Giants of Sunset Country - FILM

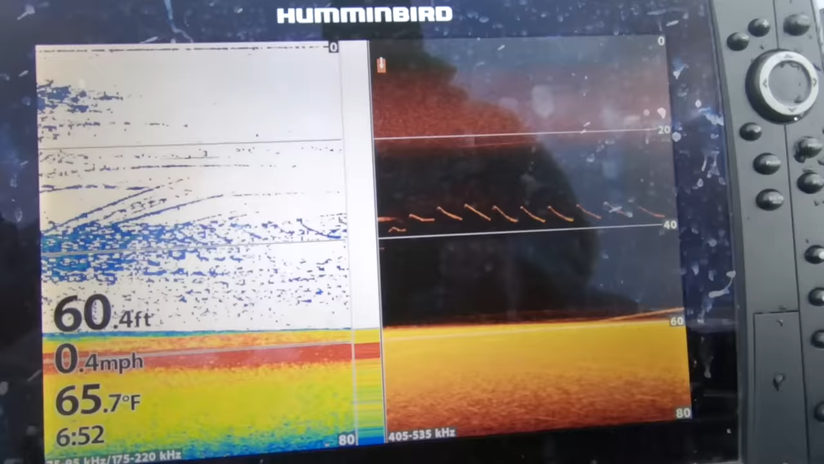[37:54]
On screen: depth 60.4 ft, water 65.7°F, speed 0.4 mph
Okay, there's a fish on the bottom. Let your bait down, come look at this, Sam.
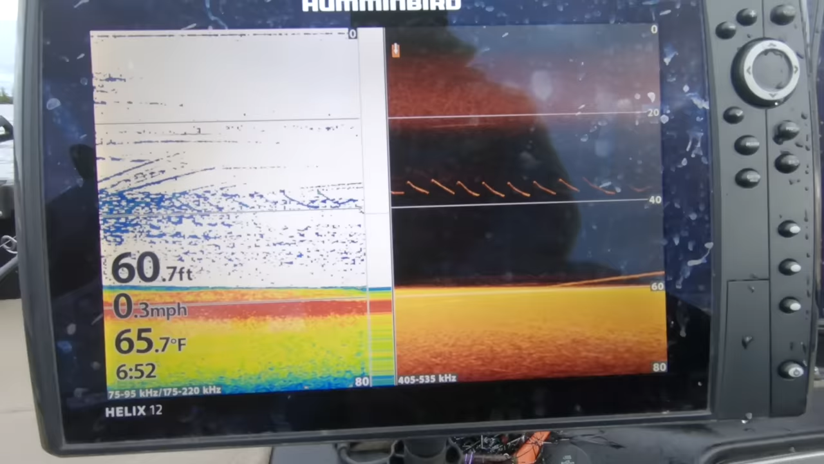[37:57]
On screen: depth 60.7 ft, water 65.7°F, speed 0.3 mph
Just let your bait fall. Let it fall, let it fall, let it fall. Okay, look, stop right there.
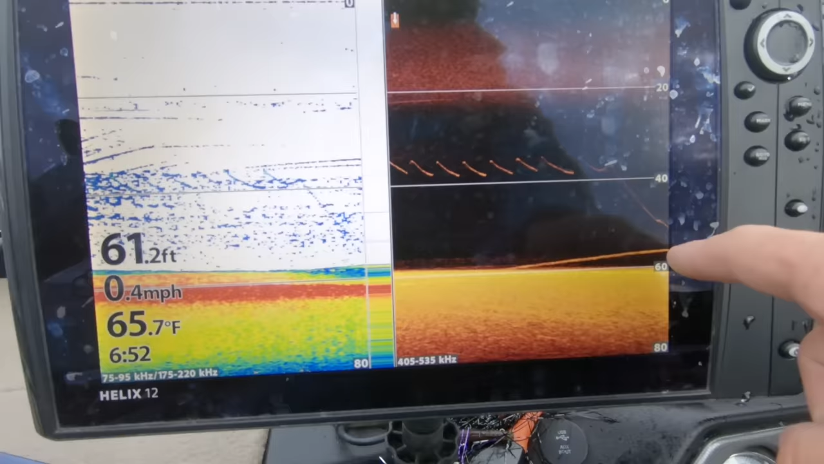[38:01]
On screen: depth 61.2 ft, water 65.7°F, speed 0.4 mph
See, there's a fish underneath you. Give it a couple of rips.
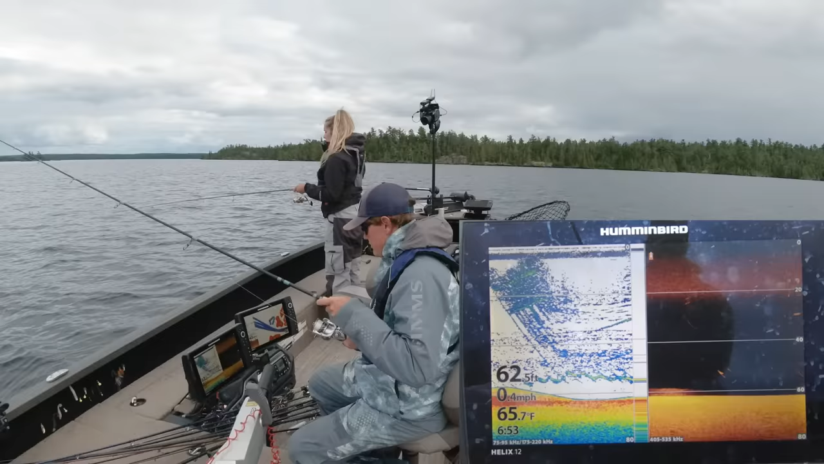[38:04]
On screen: water 65.7°F, speed 0.4 mph
There's a lake trout down there. So right there, there's a fish. Right there is what I'm looking at. Soon you'll see my jig dropping down. That's real time. Right there. There's one streaking up so fast. Oh my goodness. Yep. No! What's wrong with my same exact one?
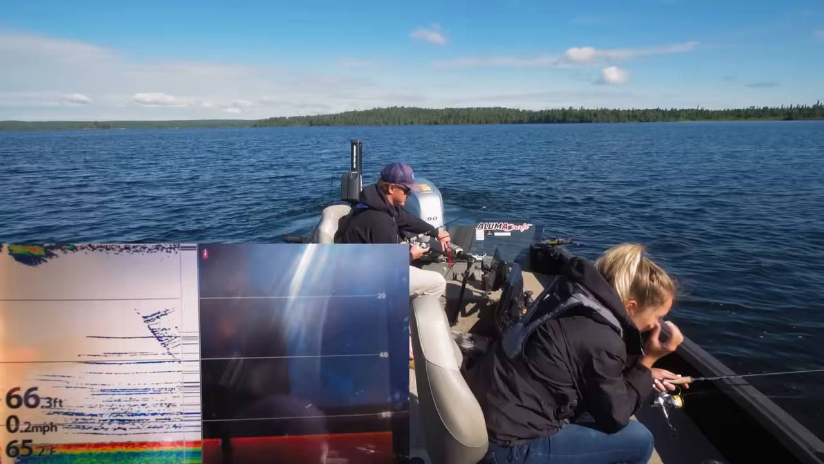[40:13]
On screen: depth 66.3 ft, speed 0.2 mph
Baits just drop so fast. New range. Oh, there's a suspended fish. Reel a couple feet. Oh, he's chasing me. Got him. Yay! We got a trout!
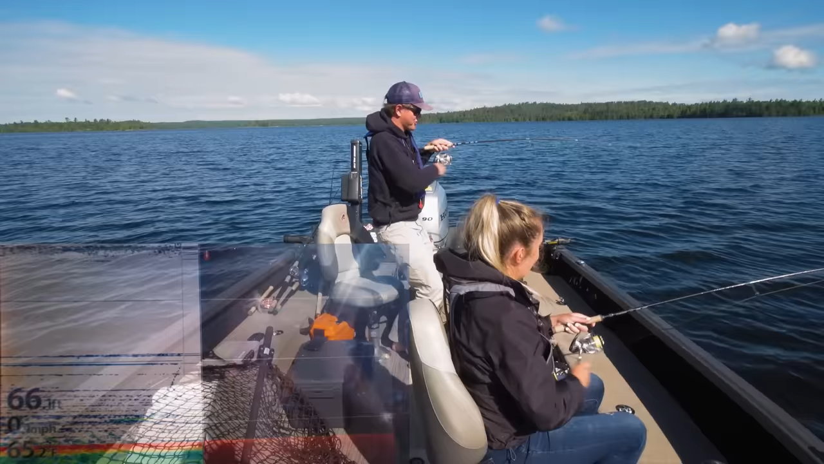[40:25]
We got one! Do you want the net? Yeah, sure. That's a perfect shore lunch size.
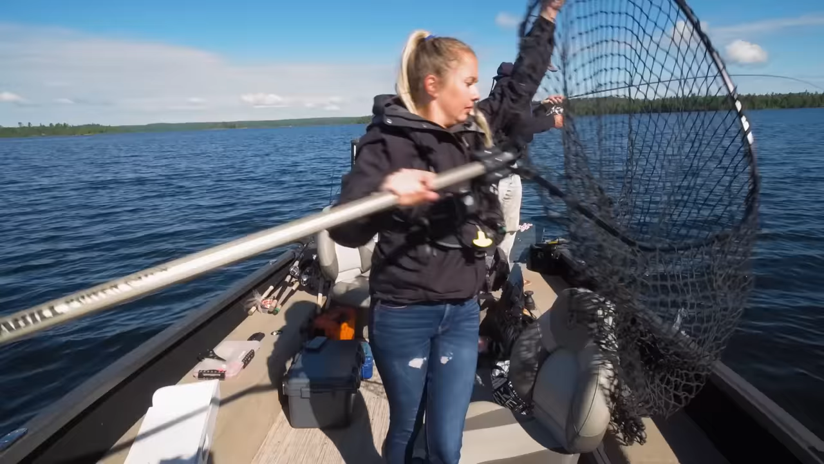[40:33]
Lift. Nice.
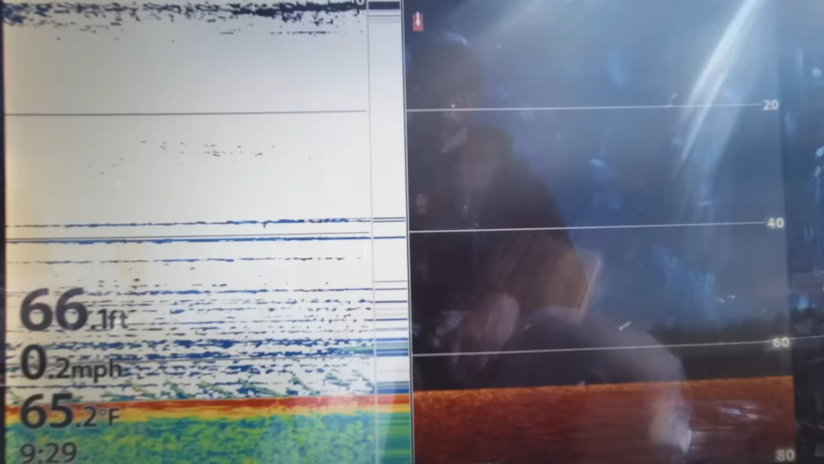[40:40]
On screen: depth 66.1 ft, water 65.2°F, speed 0.2 mph
Saw that suspended mark come above the jigging spoon, reeled up to it, and as soon as I reeled past him, he was just chasing as fast as he could. That's the thing about lake trout, they can swim faster than you could reel.